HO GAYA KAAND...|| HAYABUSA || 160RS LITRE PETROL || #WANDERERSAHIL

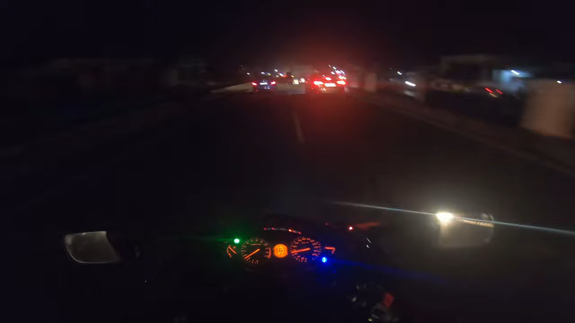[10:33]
भाई लोगों, बाइक की लाइट ख़राब हो जाना मतलब एक बहुत बड़ा वो है यार रिस्क। ये तो अच्छा हुआ कि हमारे साथ हमारी गाड़ी भी है, तो इसके भरोसे भरोसे साथ साथ में चल चल के पहुंच ही जाऊंगा आखिरकार घर तक।
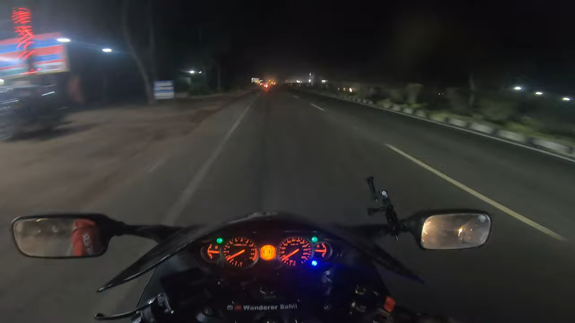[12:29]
और ये लो जी फाइनली अपन पहुंच चुके हैं, आपके सामने आ चुका है टीलैंड।